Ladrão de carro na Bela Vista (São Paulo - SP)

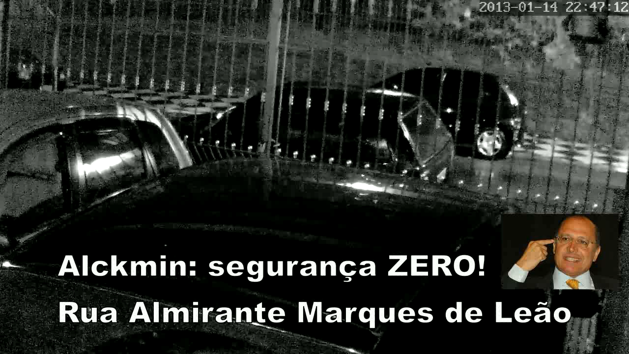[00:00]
Flagrante de roubo de hundo na Bela Vista, São Paulo, na rua Almirante Marques de Leão. O sujeito vai aparecer do lado direito do vídeo com uma mulher, um guarda-chuva, carregando uma bolsa presa diagonalmente no corpo. E ele tem uma blusa listrada por baixo e outra blusa por cima. Ele vai dar uma olhada no carro. Acompanha aí.